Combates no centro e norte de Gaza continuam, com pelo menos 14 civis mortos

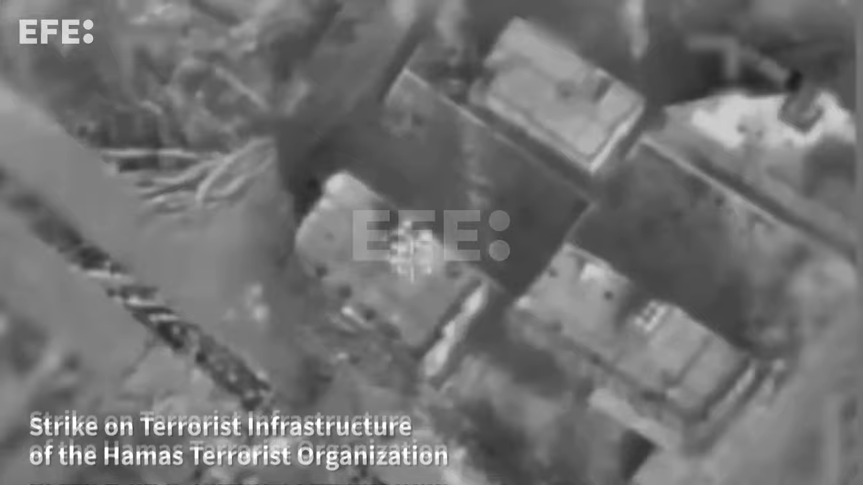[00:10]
no centro da faixa de Gaza, segundo fontes militares,
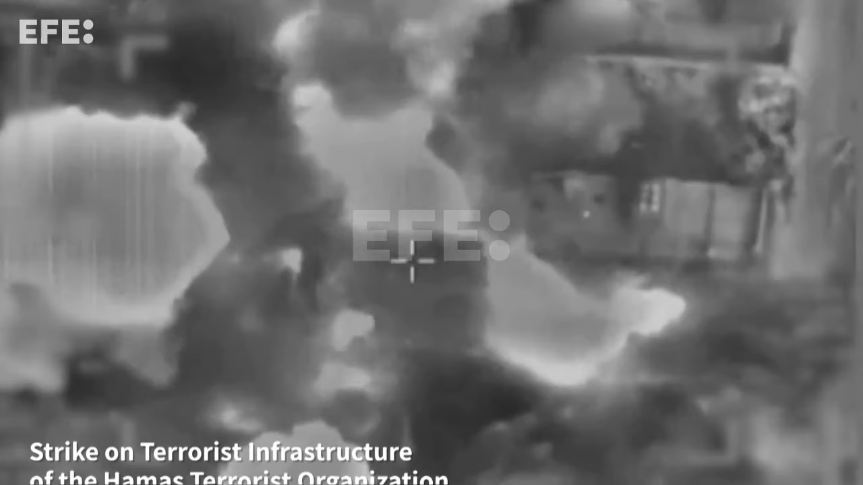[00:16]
enquanto um bombardeio aéreo matou pelo menos 14 pessoas no campo de Nuseirat, no centro, de acordo com fontes médicas.